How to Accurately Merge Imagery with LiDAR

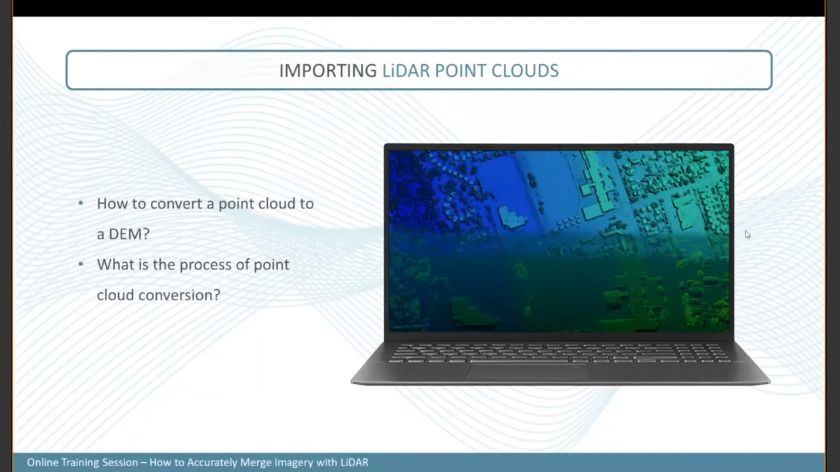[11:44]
So the first step, once your photogrammetric project is created, is to bring in your LiDAR point cloud to generate intensity image and also LiDAR surface DSM. So how does the point cloud conversion is handled in Corelitor 3D? So now let's jump through our software and let me show you how this can be done.
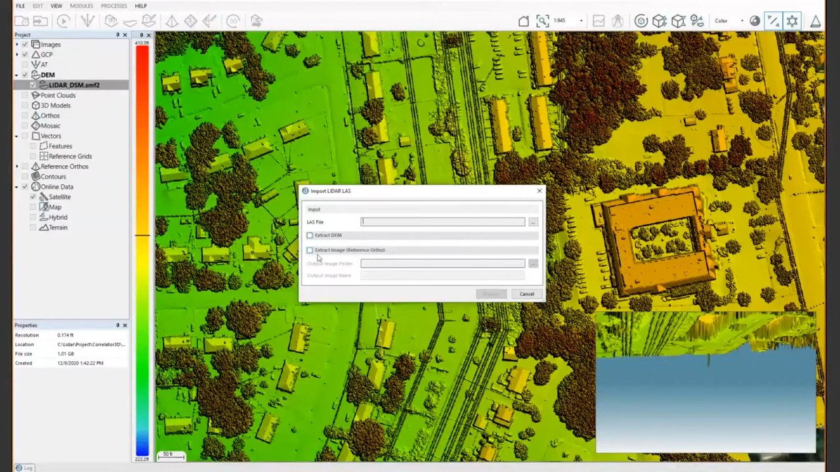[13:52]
And you can also extract an intensity map if the intensity feature is available in your LiDAR data depending on the sensor you're using. So now, once this is done, well the software will compute here as we can see on the screen. On the screen we're going to have a LiDAR surface model and also
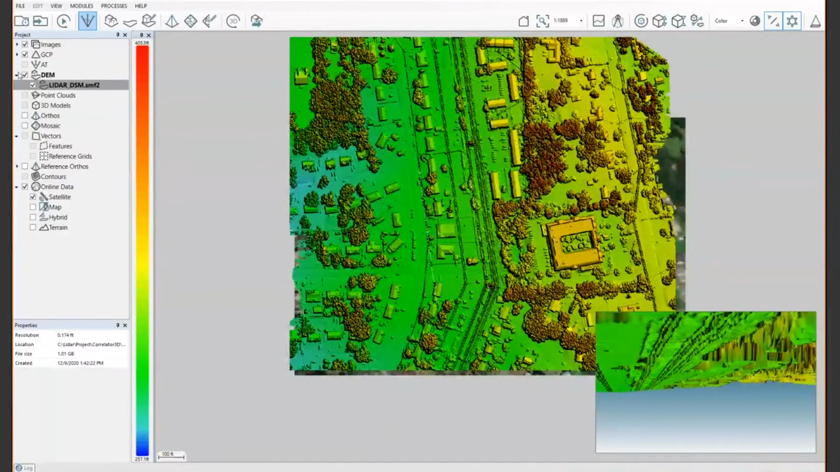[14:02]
at this point we're going to have a reference ortho. So here is the reference ortho is the intensity map so I will be able to use this intensity as a planimetric GCPs and use the 3D point cloud as the vertical GCPs for the aerial triangulation.
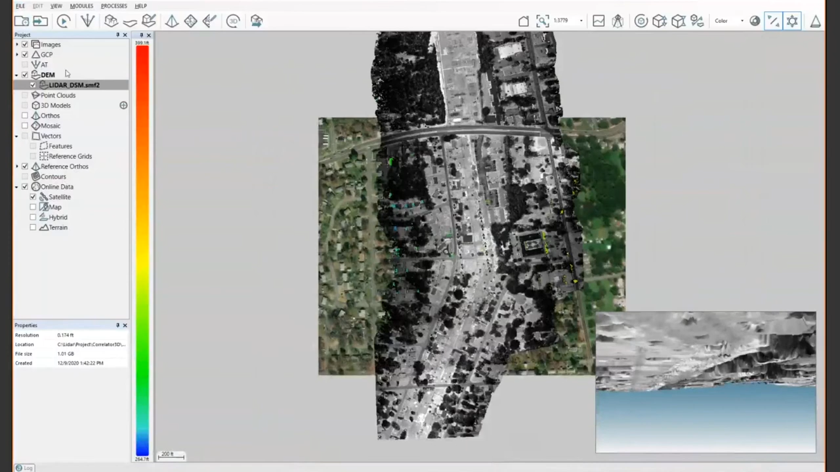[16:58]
And basically this will provide you some blue dots, which are basically the reference image itself. And when the software will run the type point extraction, it can, depending on the feature types, it can retrieve some links between the block of images that we have here with all those intensity images.
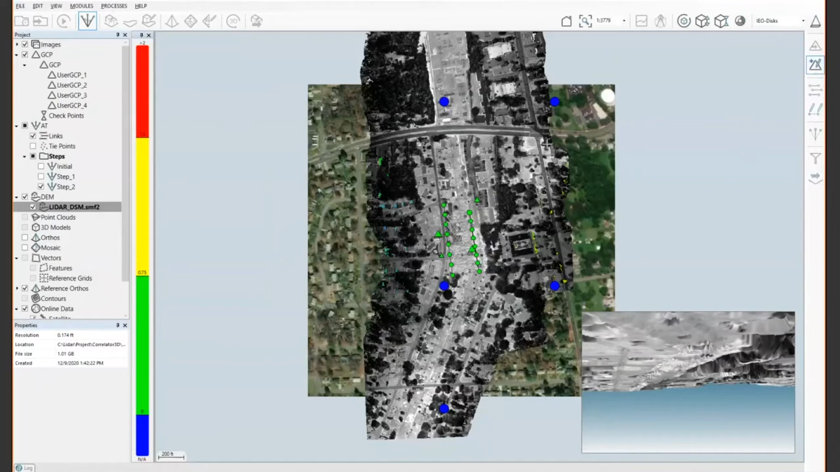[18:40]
So now I have imported my LiDAR, my LiDAR and my intensity images, and I can use this tool to, to, to just click somewhere into my intensity images. So let's say click on just quickly here. And then the software will load the overall 3D coordinates. So it's going to load the planimetric and the vertical coordinates. And all I would have to do is basically just tag where this belongs in my imagery.
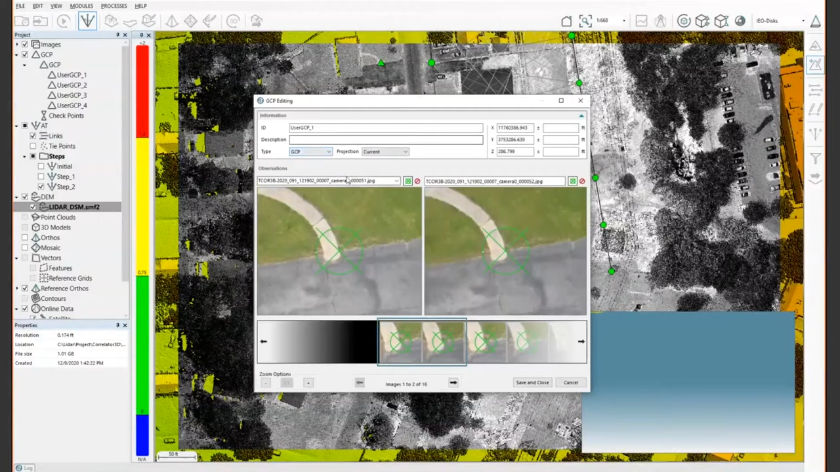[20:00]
So you can set, uh, here, uh, the type to maybe checkpoint. So you can, you can directly, uh, mark some ground control points or only draw, uh, also, uh, checkpoints. So if you want to validate the overall accuracy of your, uh, of your project. Um, so once this is done and you have, uh,
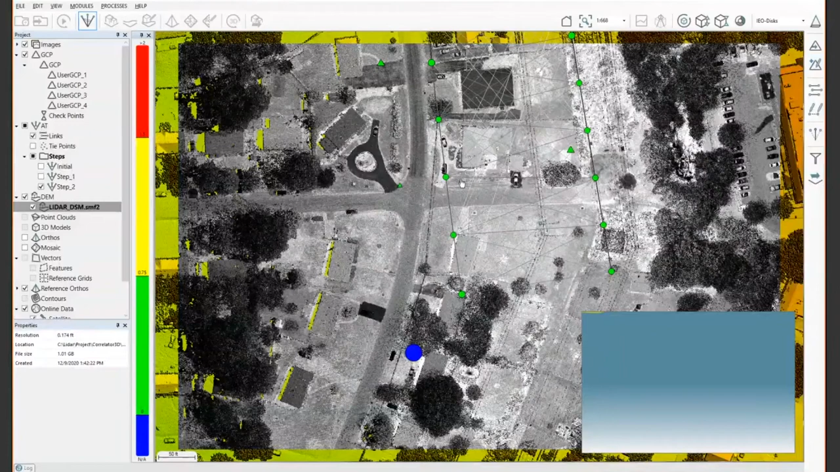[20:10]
you have enough ground control points over all your, over all your, your, your project. Well, uh, what you can do is you can run the bundle adjustment and use the ground control points option.
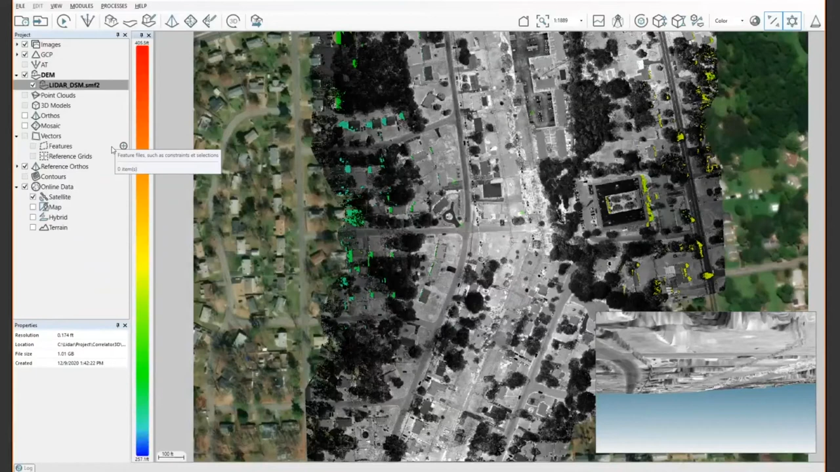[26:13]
if it's a classic ortho or a true ortho, uh, basically you can, you can select, uh, here in this case, I only have a surface model because I want to generate a true ortho. So I can, uh, I can select the surface model and during the ortho rectification, I will select the DSM base option. And then this will, uh, will generate a true ortho photos. So for each individual images, the software will generate, uh, a true ortho photo. Uh, also there's other, uh, just other settings that you can use during the ortho rectification, such as the overlap.
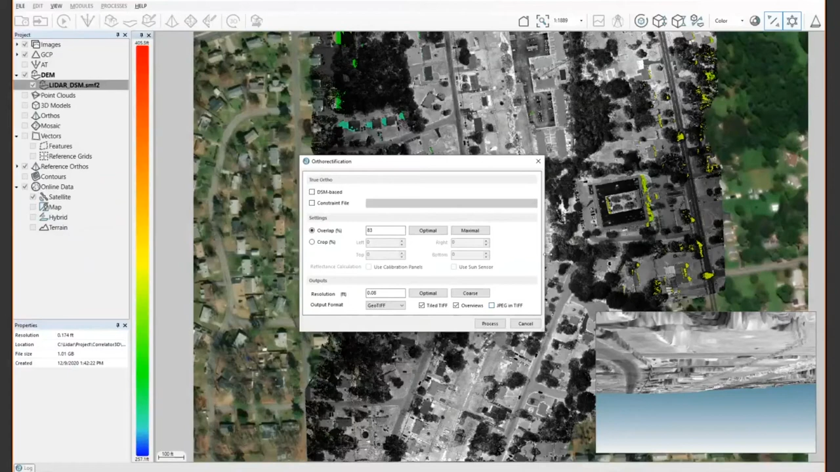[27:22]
So if you want to reduce this, uh, disk space, you can also add a JPEG compression, uh, during the. Or the rectification process. Uh, as an example, this, uh, will give you, uh, individual ortho, uh, like this. So you will see, uh, here in this case, uh, for each input images, we will generate, uh, uh, as, uh, an image, uh, an ortho rectified images, um, that, uh, will be used for the mosaic creation. So, uh, once the orthos are generated, you can go into, uh, the mosaic creation module.
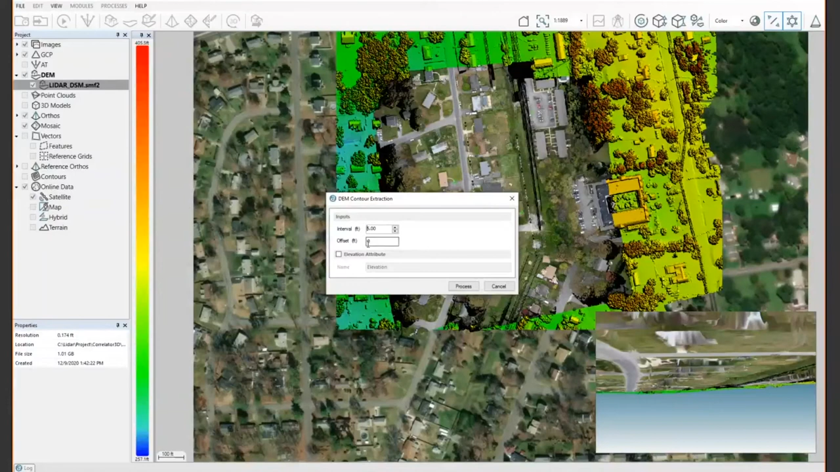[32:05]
the terrain model since they really represent the topography. Um, but, uh, if for any reason you want to do it on the DSM, uh, instead of the DTM, everything is possible. Uh, so both of them are, uh, can be done.
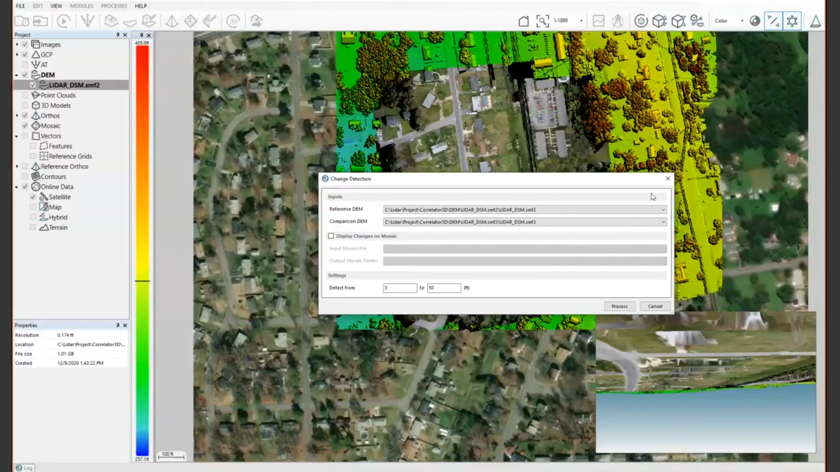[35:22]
smaller, uh, features, well, it can be, uh, it can be, uh, possible. Um, so this probably jumps, uh, to the end of my presentation.